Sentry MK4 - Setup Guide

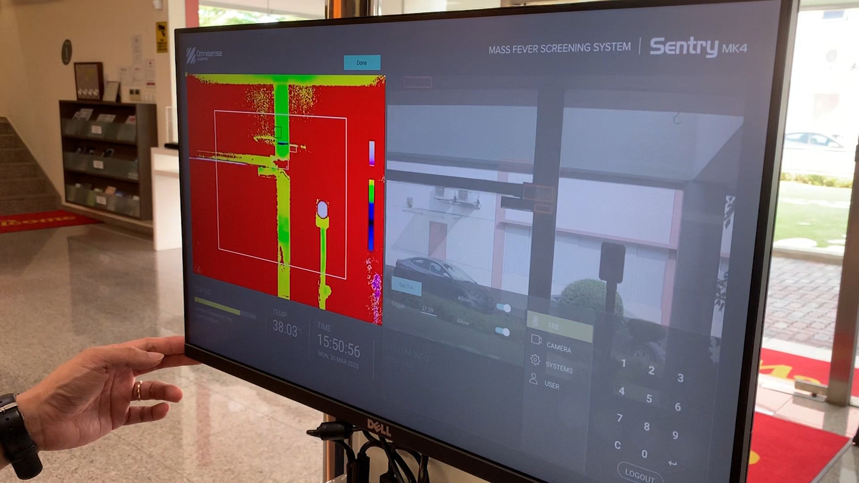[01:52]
With the exception of the thermal image, the rest of the screen should be grayed out in a white box overlaid on the thermal screen. Locate the TRS on the thermal screen. Ensure the TRS is within the white box.